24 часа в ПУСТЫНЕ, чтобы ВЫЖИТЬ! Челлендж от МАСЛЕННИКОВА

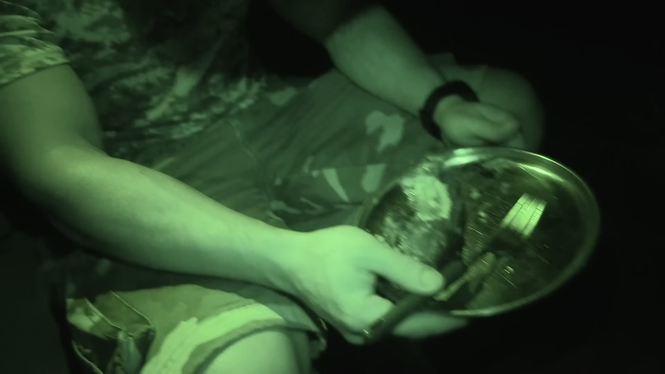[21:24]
Все, что поймал, все, что приготовил, все съел. Попробуем еще пройти по острову, посмотрим крокодилов, змей, и будем уже готовиться ко сну в нашей базе.
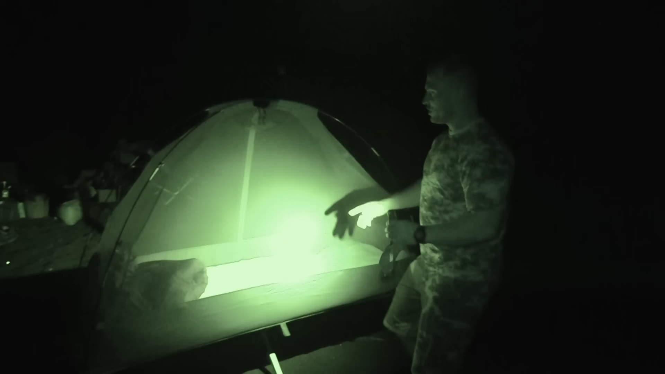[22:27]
Здесь очень много мошкары, поэтому здесь вот такая сеточка. Ребят, пространство.